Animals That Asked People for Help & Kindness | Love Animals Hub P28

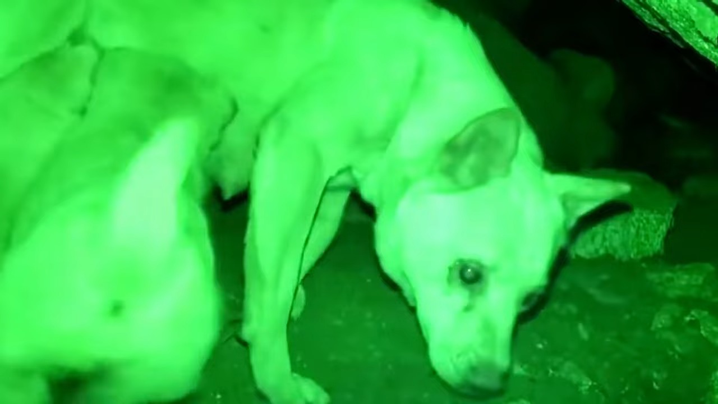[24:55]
Finally, large white returns home to feed her puppies. But those puppies are growing. So they need a lot of food to satisfy them. Large white is tired. She leans against the cliff and falls asleep. But still, she doesn't stay long. After spending a little time with her puppies, she leaves. She only comes back after almost two hours. Then leaves again. And later, she comes back. Which makes people incomprehensible.
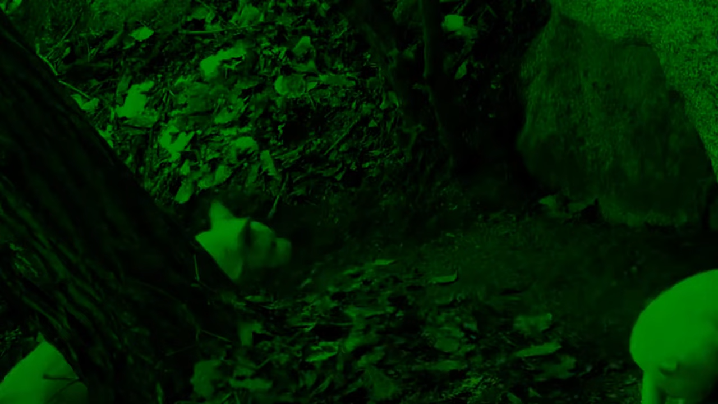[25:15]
There are no tourists on the mountain at night. She doesn't take a rest with her puppies. Then where does she go?
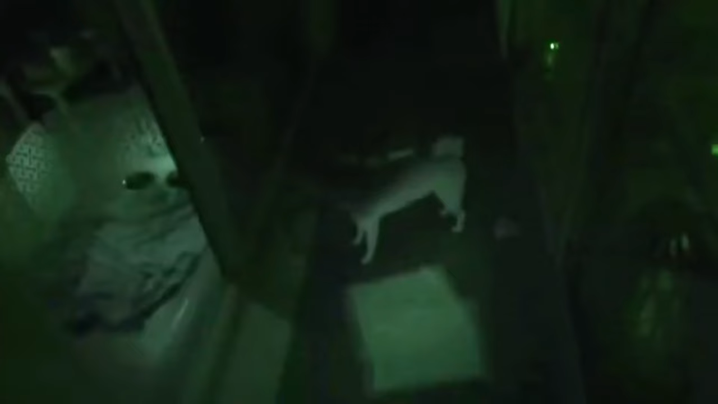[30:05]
From night to morning, Aya doesn't stop barking. She can't sleep well. Aya looks up at the ceiling. Even when he lies down to rest.
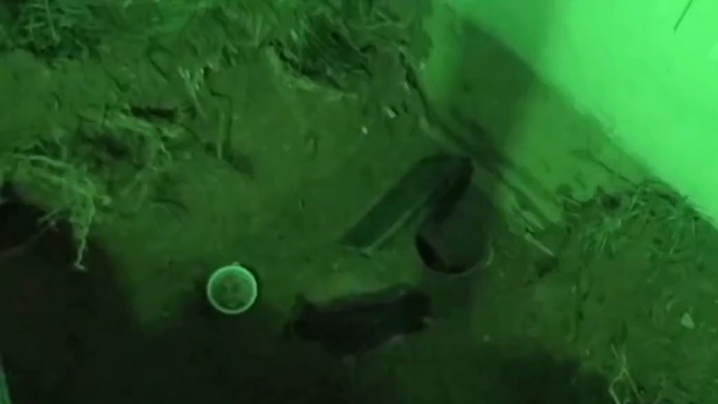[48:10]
Late at night, the puppy slowly comes out of the sewer. When he doesn't notice, the rescue team lower the partition.
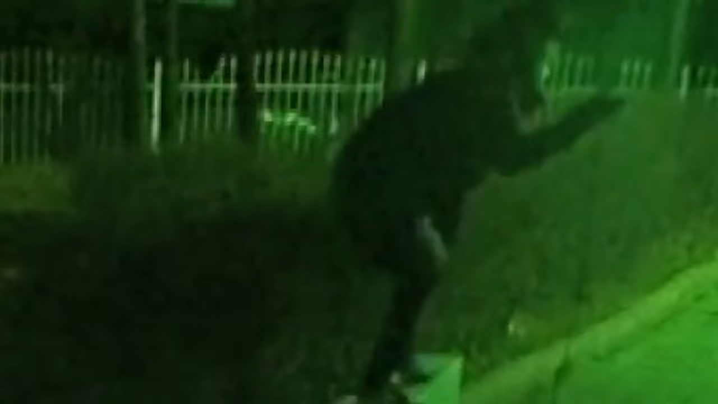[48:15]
Then quickly surround the little pup.
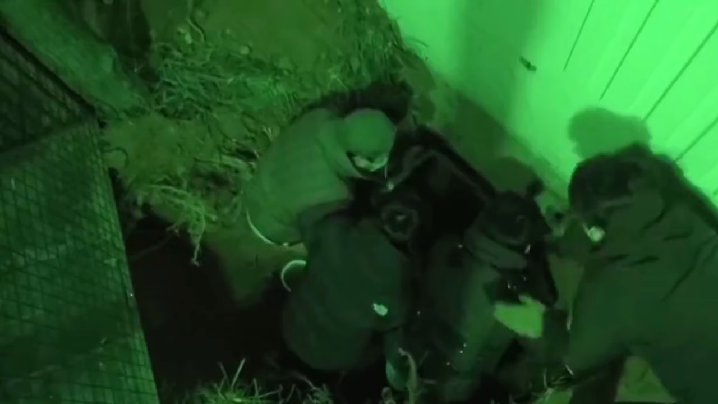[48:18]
In the long run, they manage to rescue the black puppy. What a thrilling rescue. They hug each other to celebrate their victory. Everyone around cheers and congratulates them too.